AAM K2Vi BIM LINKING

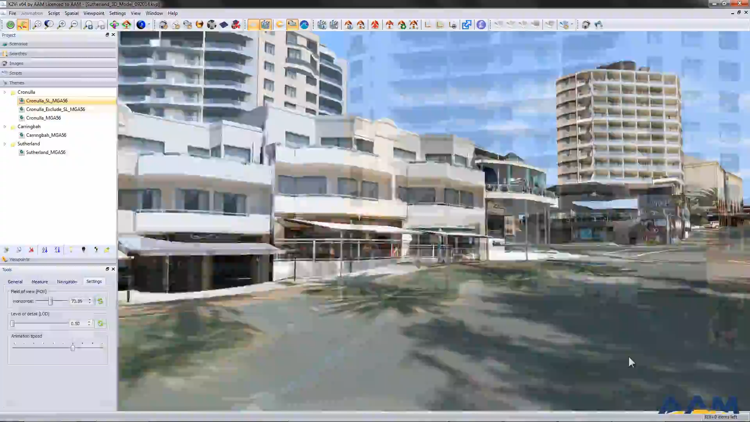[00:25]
These can be developed further using street-level imagery to provide a realistic 3D representation.